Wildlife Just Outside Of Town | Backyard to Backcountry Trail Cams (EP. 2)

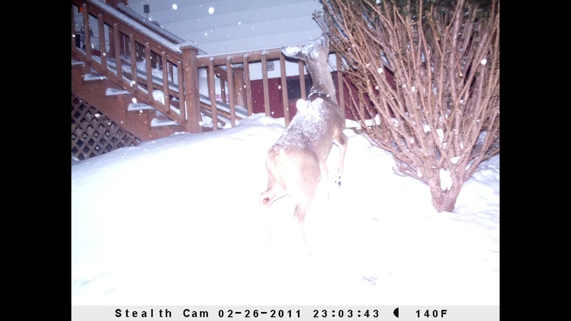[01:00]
The animals could hear it and see it. So the technology has come a long way. So the battery life is awesome. They're very efficient.
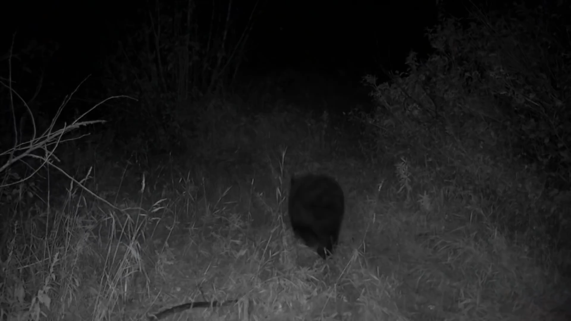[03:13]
This is a black bear. I don't know if it's the black bear, but it's nice and plump. This is 630 in the morning on September 26th. And so I thought that was pretty cool because I was hoping for mule deer, maybe some elk, moose and black bear and ended up seeing moose and black bear.
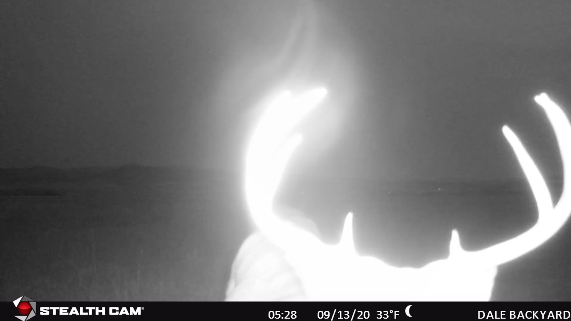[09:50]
It's now 528 in the morning and we got a visitor up close and personal.
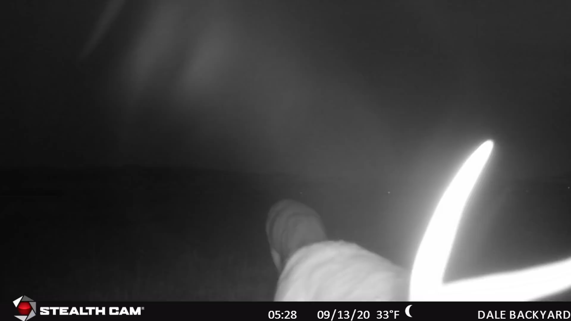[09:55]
He's actually like smelling the camera, checking it out.
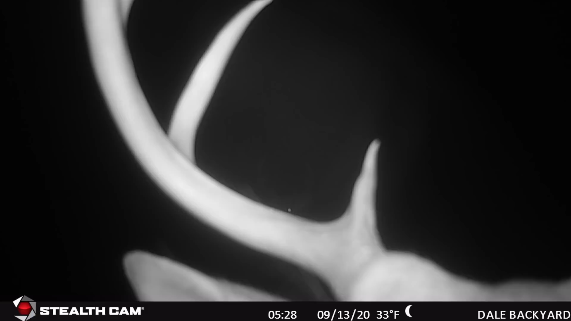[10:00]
It's funny how they can, they can smell the oils on your hands that you leave on the camera.
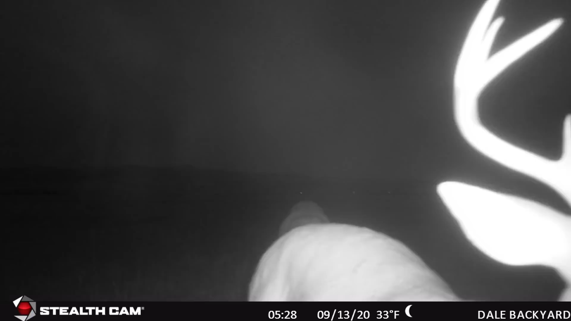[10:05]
Now we're on to the 13th of September and again, a nice little four point.